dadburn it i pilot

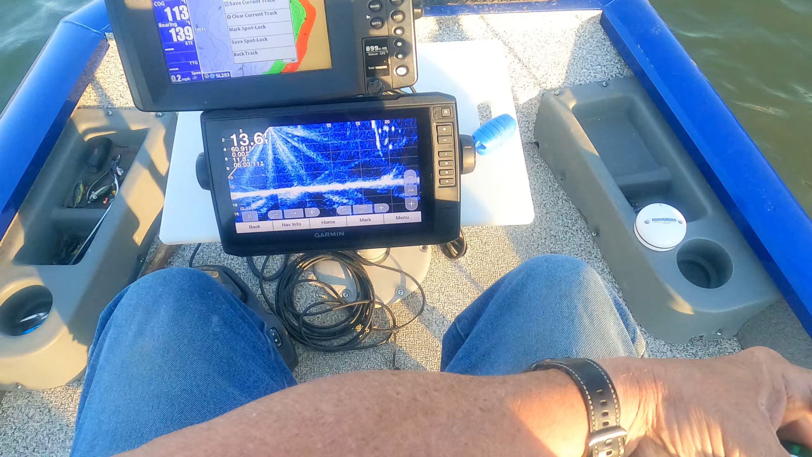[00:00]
Look at that, they're all over beside that thing. Well, I should have thrown a floater on here by now, and a minnow.
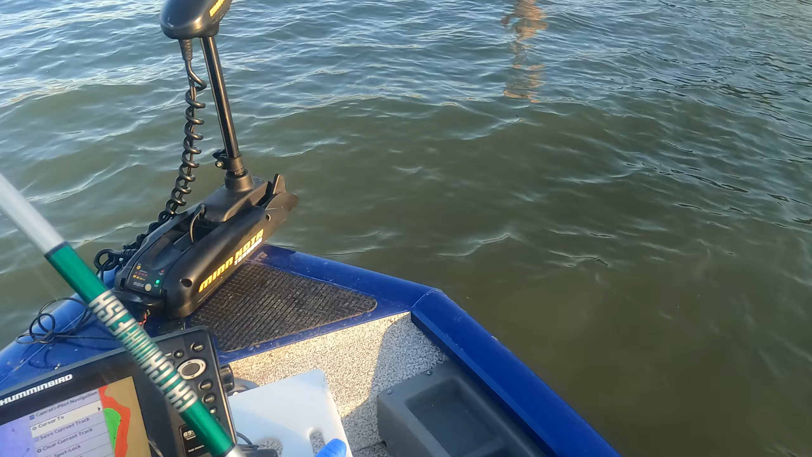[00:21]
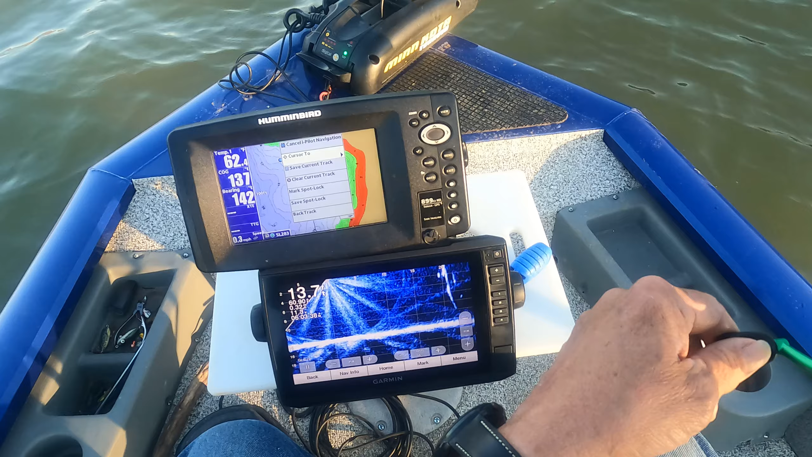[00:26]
Is that my lure? Wow, they're from six to two foot deep on that thing, whatever they are.
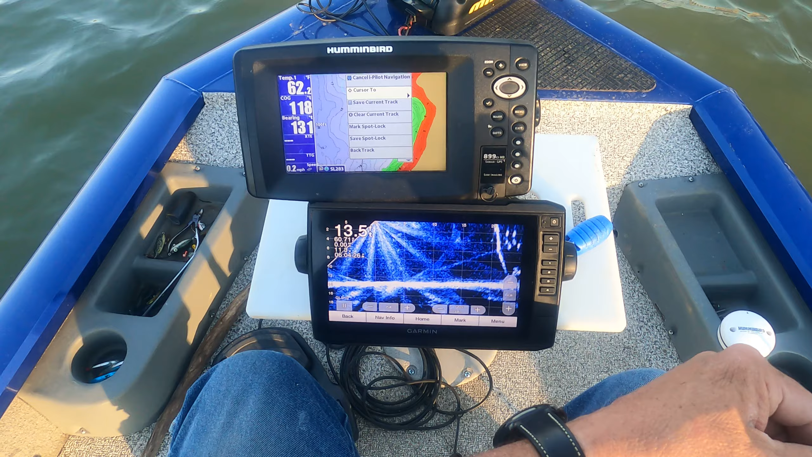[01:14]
He chased it. Yeah, wow, now loosely. He lost a hundred pounds. The fish lost a hundred pounds chasing that lure. It was going so fast. He couldn't even run it down. What? Aw, man. There's nothing else there to get hung on. Let me try again. Oh, oh, oh, oh, there's another one coming back to it.
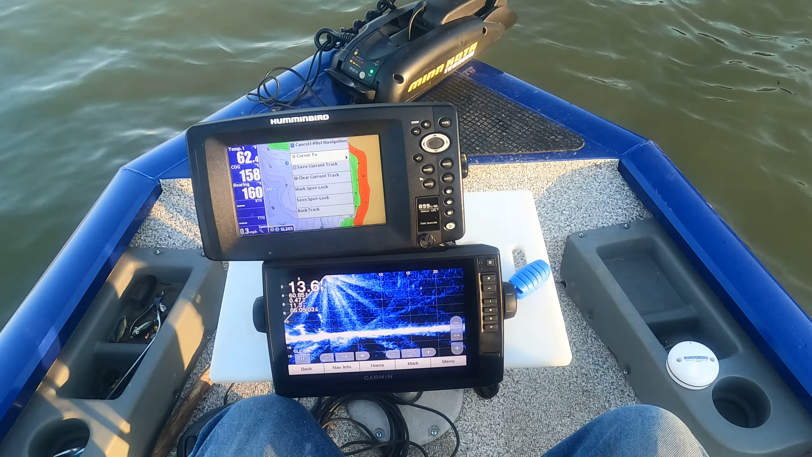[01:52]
Yeah, I can't sit still long enough to see what I'm doing. Yeah, I feelin' about it. Let's be real. Uh-oh. Ah, that's two. I was gettin' excited.
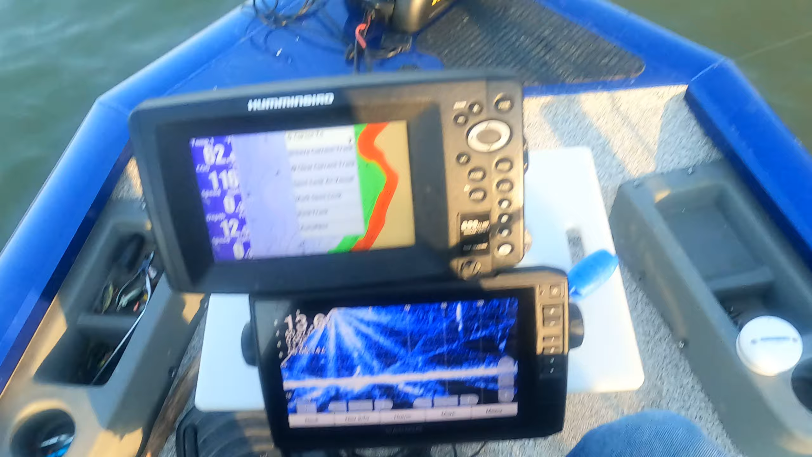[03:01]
Well. Hmm. I'm gonna come out of spot lock. Try to keep it out of the trolling mode. Probably gonna have a big old giant fish on there in a minute.